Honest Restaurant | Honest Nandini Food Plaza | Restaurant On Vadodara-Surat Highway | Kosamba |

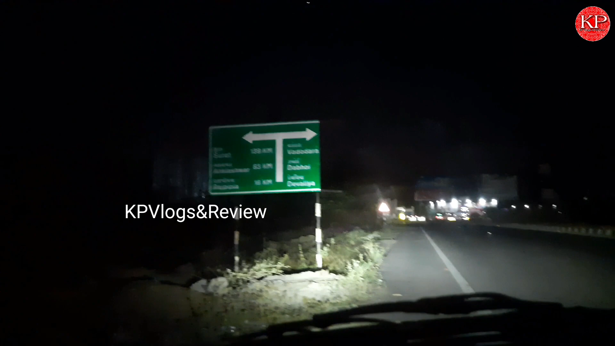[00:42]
लेट dioल गे और बरो तरा जाना है तो आपको प्राइट टंड तेना पड़ेगा अब हम आ गये हैं